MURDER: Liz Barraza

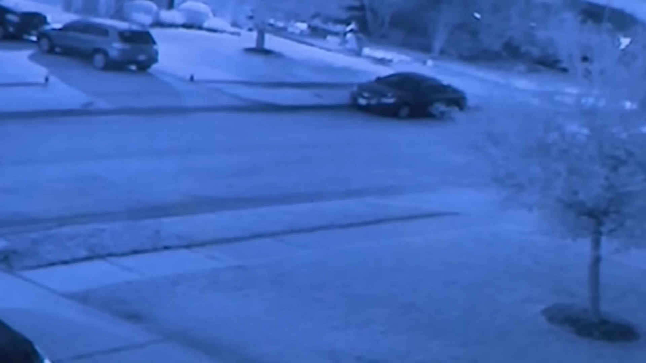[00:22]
Just before 7 a.m., a suspect driving a dark Nissan Frontier truck parked across the street, exited the vehicle, and swiftly approached Liz in the driveway. The suspect then shot Liz four times before sprinting back to the truck and fleeing the scene.
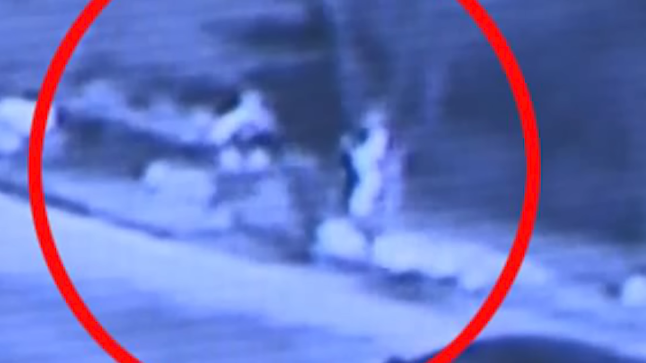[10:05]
The killer's gender wasn't certain, but it was evident they were wearing a disguise.